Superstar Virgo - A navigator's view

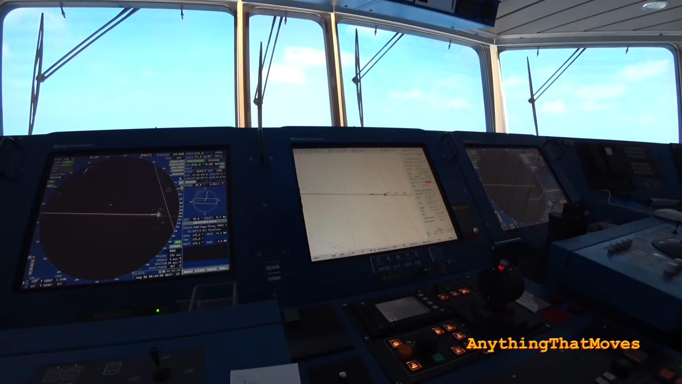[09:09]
So then you have to exit the track mode and go to course or heading mode. So... Basically... As I said, you very seldom use track mode.
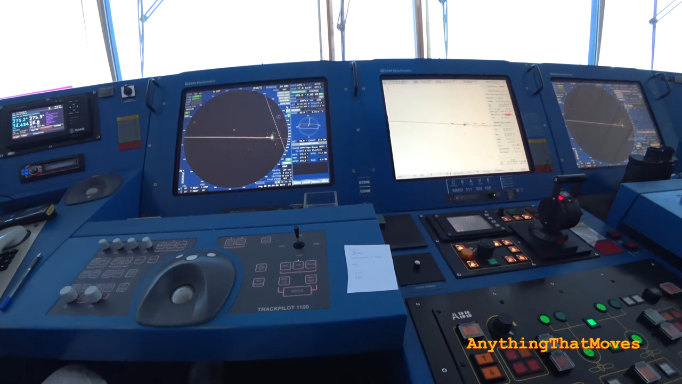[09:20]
Now, we also have other means of steering.
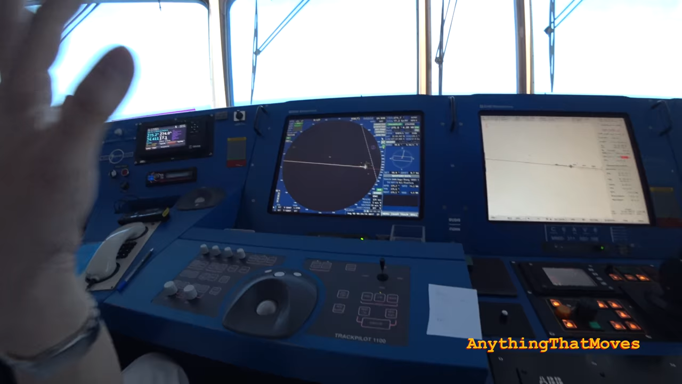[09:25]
If the autopilot should fail.
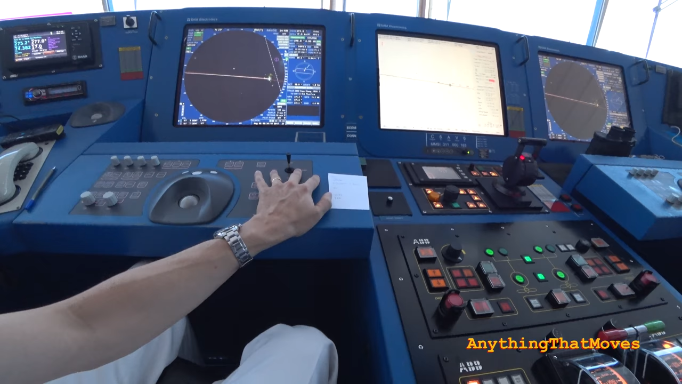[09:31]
Or if, for example, we are in tricky waters where the current is changing a lot. Or when we go into ports before we start maneuvering. We will use the hand steering.